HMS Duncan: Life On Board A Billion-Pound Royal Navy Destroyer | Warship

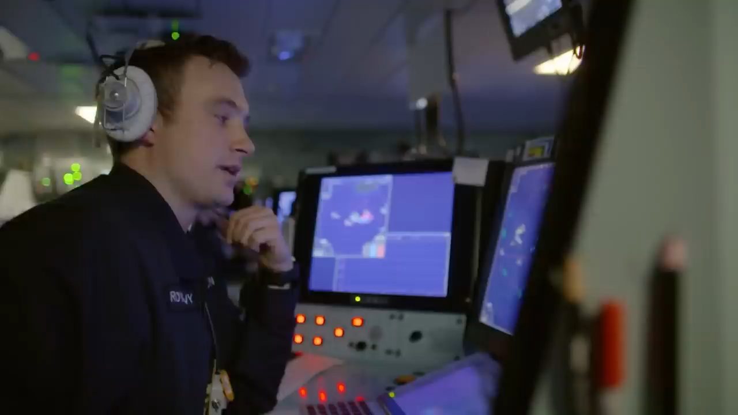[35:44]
OK. Principal Warfare Officer Ben Dorrington is tracking the two Russian warships, the Severomorsk and the Admiral Essen.
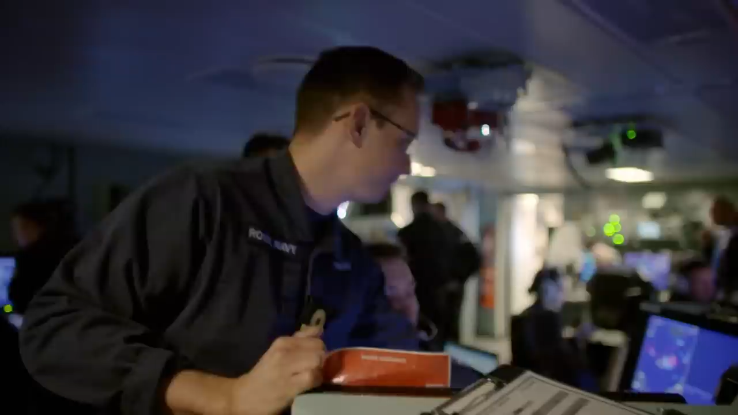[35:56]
Right, so Essen, link received and tied in and being reported by the foreband. Yeah. Severomorsk seems to have gone north. What's their behaviour been? At the moment, it seems compliant and practical and compliant at 10 miles.
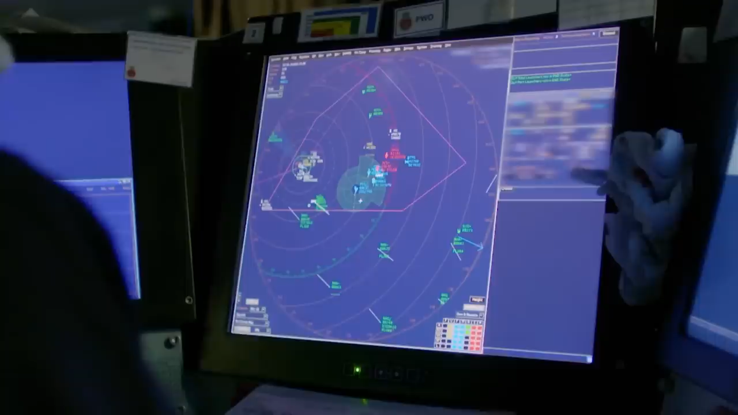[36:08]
Ben is ensuring the Russians keep outside of a 10-mile exclusion zone.
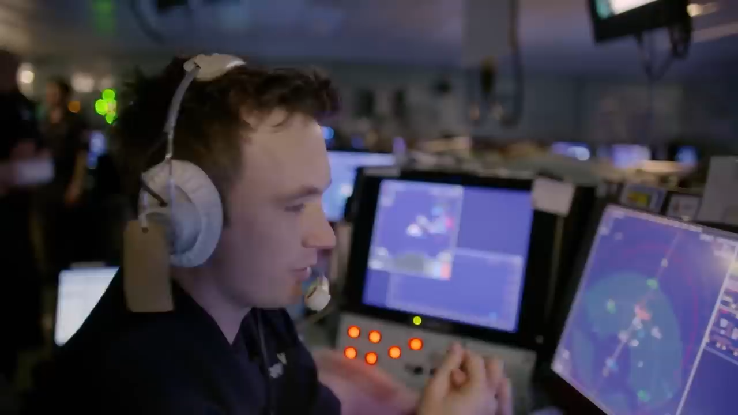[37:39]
and ultimately she's encroached within that bubble that the carrier would rather keep free to conduct its own operations.
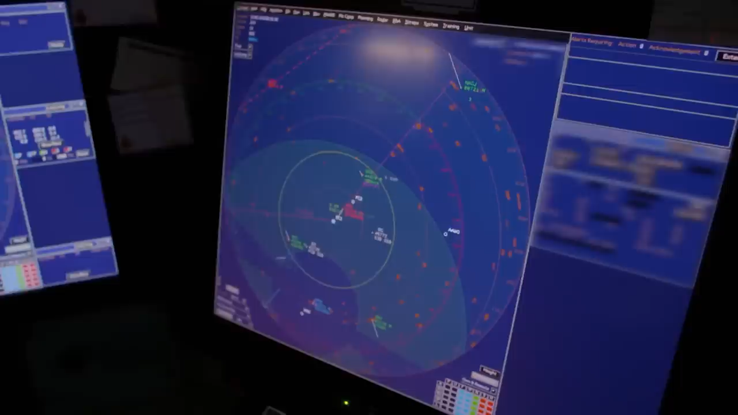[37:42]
Our task is to effectively form a backstop between the carrier and the Severomorsk. So I think everybody understands what each other's roles are. Just playing the game.
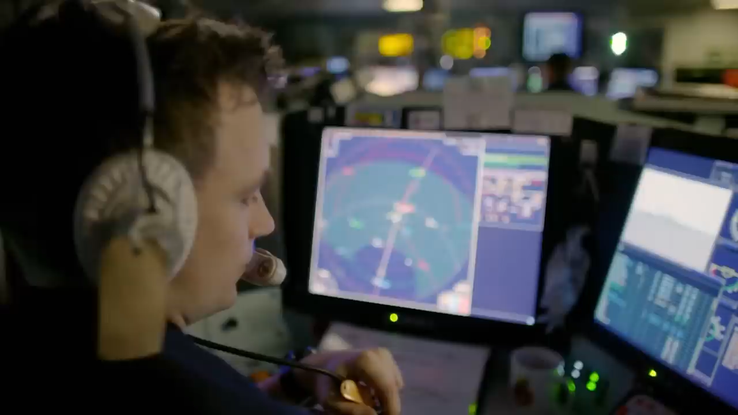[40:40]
By changing Duncan's course, Ben Dorrington is hoping to push the Russian ships further away,